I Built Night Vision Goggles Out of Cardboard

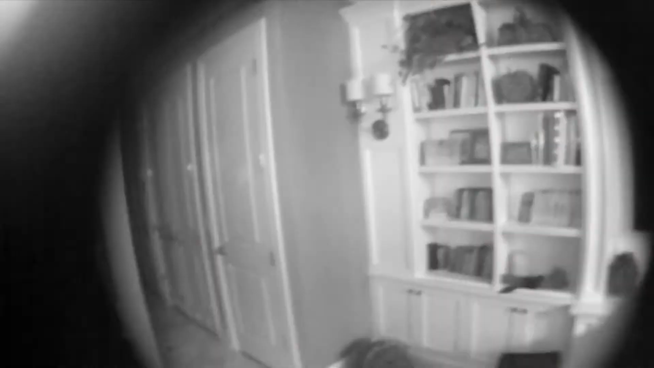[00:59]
As you can see, the makeshift night vision goggles did a pretty decent job of helping me navigate through dark rooms,